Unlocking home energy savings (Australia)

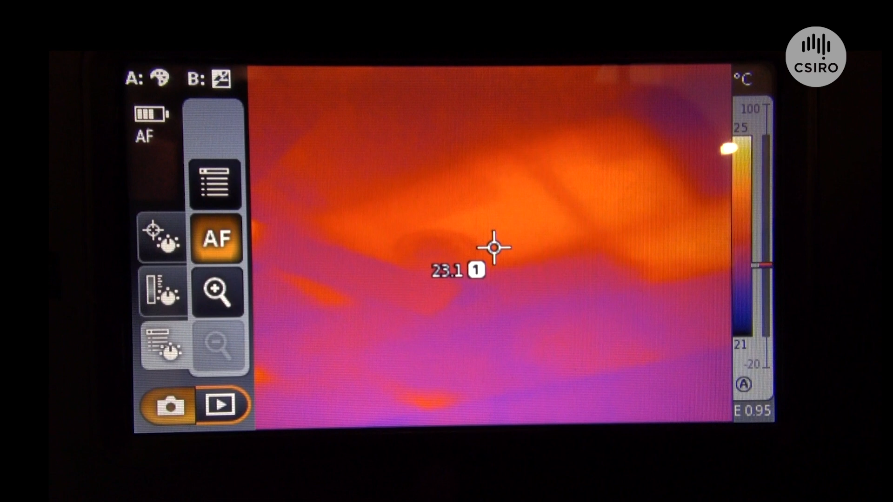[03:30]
On screen: spot 23.1°C, scale top 25°C, scale bottom 21°C
And that indicates where the ceiling is slightly warmer than the surrounding ceiling. And that indicates that there is a gap in the insulation layer in this particular part of the ceiling.